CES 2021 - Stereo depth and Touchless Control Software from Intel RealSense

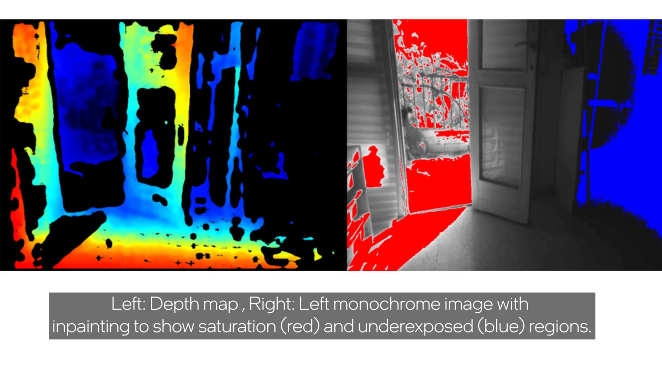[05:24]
we do multiple exposures of the scene so that we can combine the depth derived from each different exposure so that we can get a much better depth map.